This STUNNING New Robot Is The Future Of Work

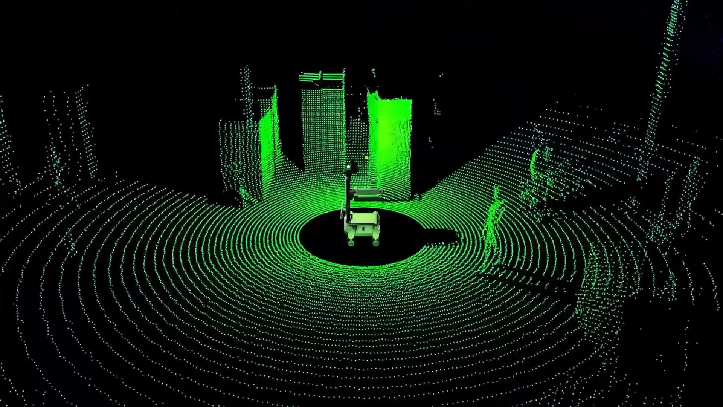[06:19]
Now, they've also got autonomous obstacle avoidance, which is where essentially it's built to move through dynamic spaces.
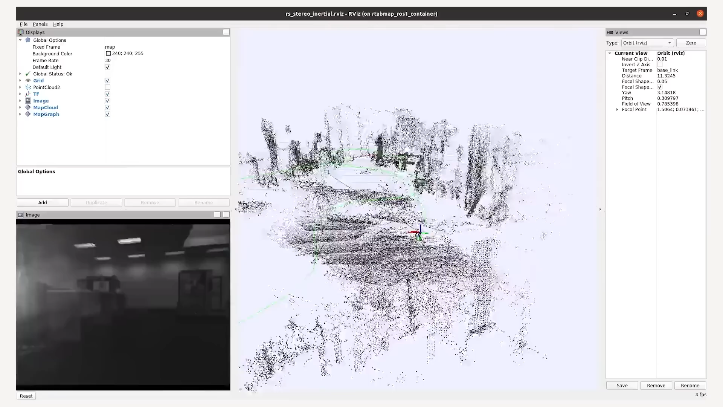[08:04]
So this is where we have the technology that allows the robot to figure out exactly where it is and what its surroundings look like. So essentially, it combines images from its cameras with information from its sensors, and it creates a detailed map of the area whilst also keeping track of its own position within that map. So imagine proxy walking into an unfamiliar room. It doesn't just look around and guess.
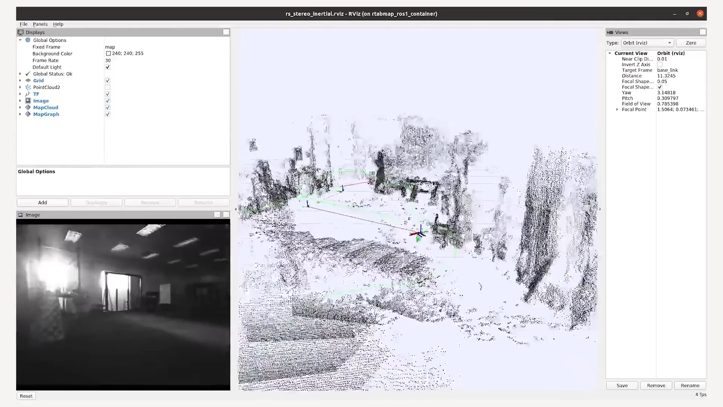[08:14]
It actively builds a 3D picture of the space in real time, recognizing walls and pathways and furniture. And this technology is pretty much a huge deal because it allows proxy to navigate even complex,
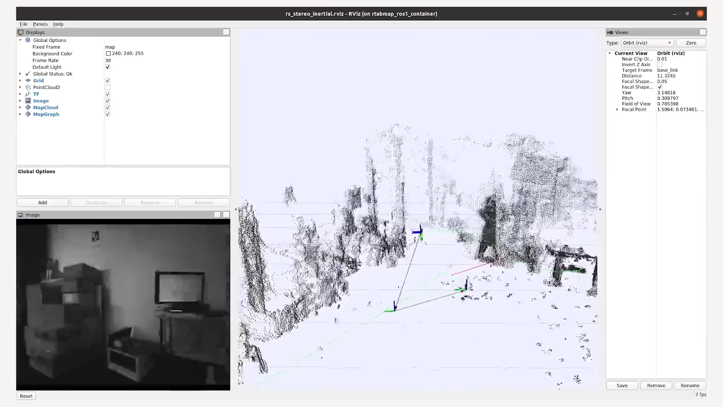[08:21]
cluttered environments with precision. And not only does it see obstacles, but it understands what those obstacles are and adjusts its route to avoid them.
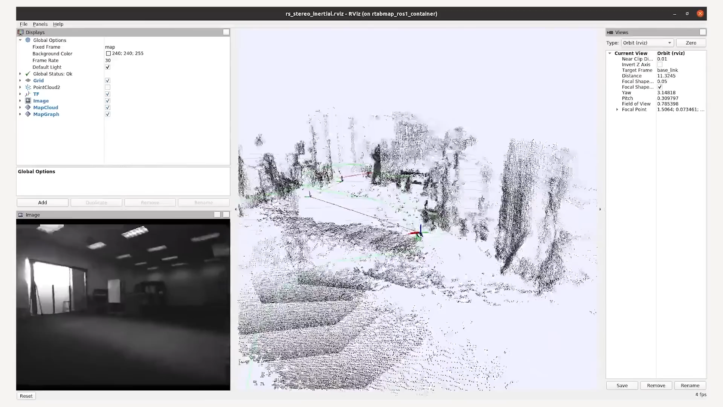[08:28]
And by creating rich maps, proxy becomes even smarter and more adaptive, which means it can handle challenging spaces like warehouses, offices or construction sites without getting stuck or needing constant human input.